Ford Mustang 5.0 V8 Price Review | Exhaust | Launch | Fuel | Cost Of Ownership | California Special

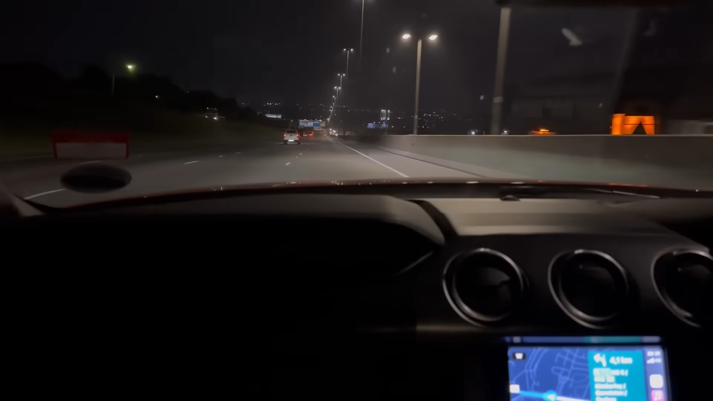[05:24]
i haven't mentioned yet is that the ford mustang has a banging olives and sound system but no one really cares because i'd much rather just listen to this exhaust
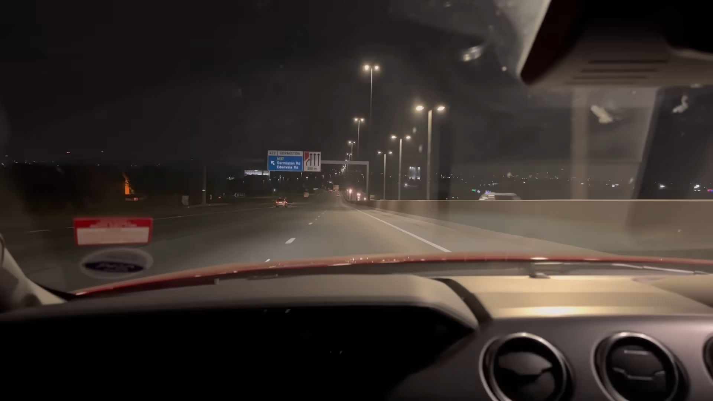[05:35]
all day at night the mustang has pony projection lamps those look really cool so
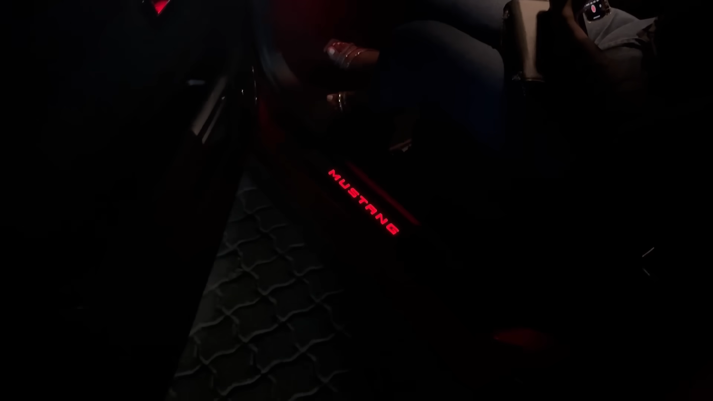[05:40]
i decided to take pa out on a date i made a reservation at this place called jimeli but we arrived so late it was
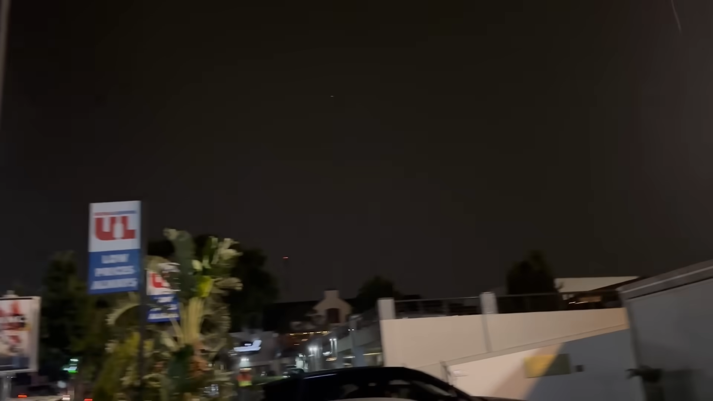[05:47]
already full so we had to leave when we left it started raining and as it started raining i
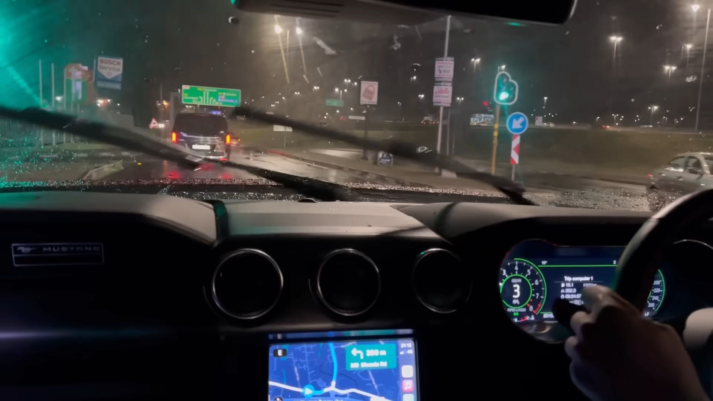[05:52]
was actually kind of happy because it gave me the opportunity to see how it drives under wet conditions so the ford mustang has different driving modes i switched it to snow slash wet which adjusts the power and the traction and helps to give you more grip while you're driving in such conditions one thing people will tell you about a mustang is
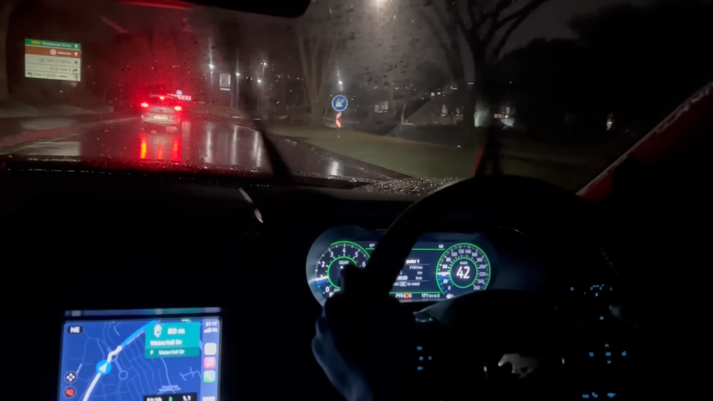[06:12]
that it is tail happy and they are not lying it has 330 kilowatts and it's sending all that power to the rear wheels so if you're going to be driving a rear wheel car with all that power
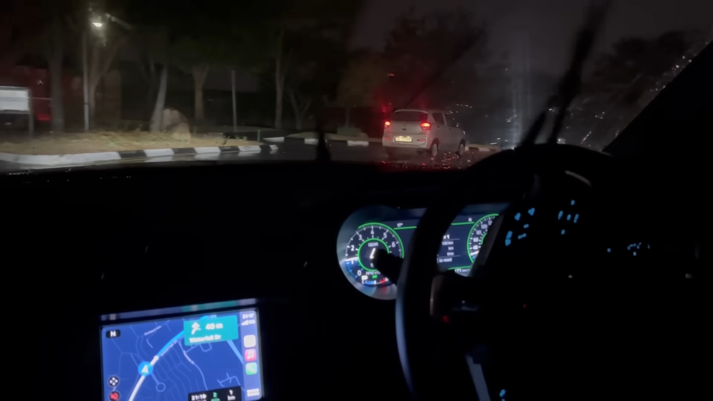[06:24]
keep the safety systems on and whatever you do don't switch off the traction control